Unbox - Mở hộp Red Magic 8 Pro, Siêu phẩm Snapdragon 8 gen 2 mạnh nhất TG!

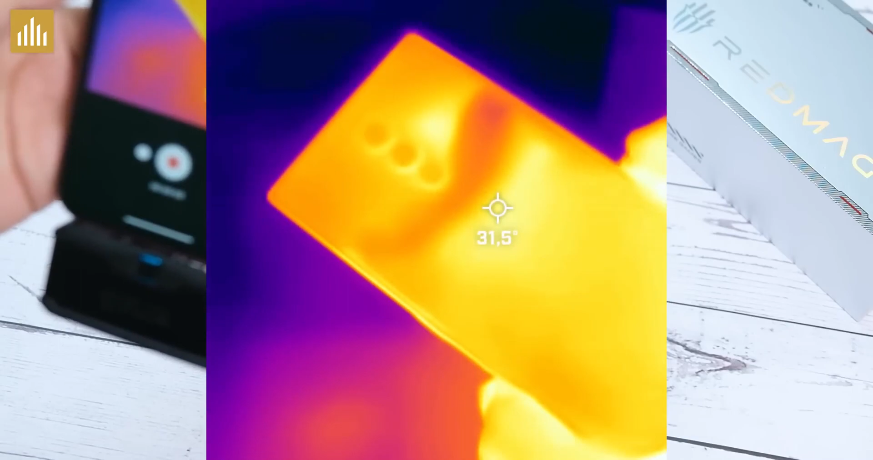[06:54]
Và các bạn nhìn rõ cái đường khí của máy đi này Nó sẽ mát hơn bình thường nha
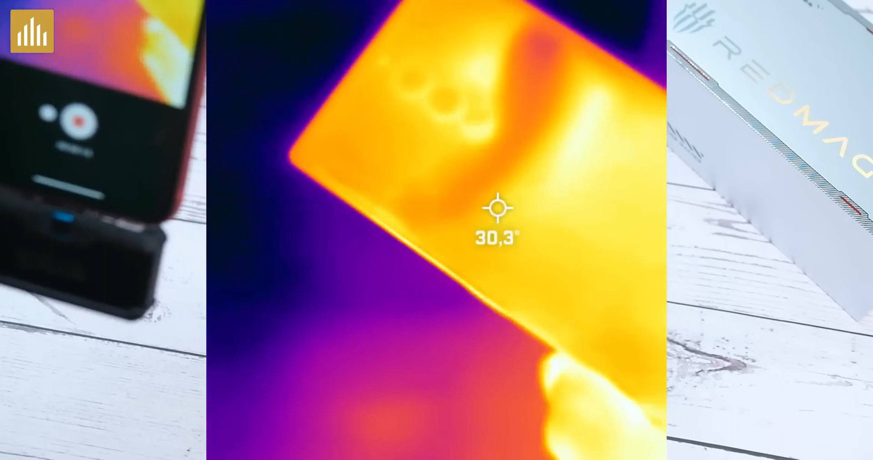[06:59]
Chỉ 2 mấy độ thôi Đúng cái 1 đường khí luôn Ok luôn các bạn ơi Chip thủ không mua máy này Thì mua máy nào đúng không?